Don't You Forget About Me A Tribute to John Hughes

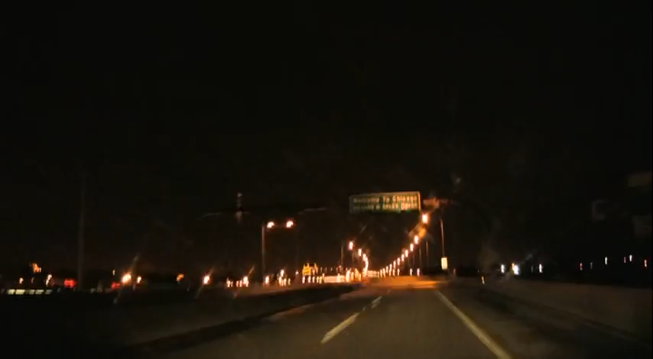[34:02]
This windshield is so dirty. What time is it? 3:30.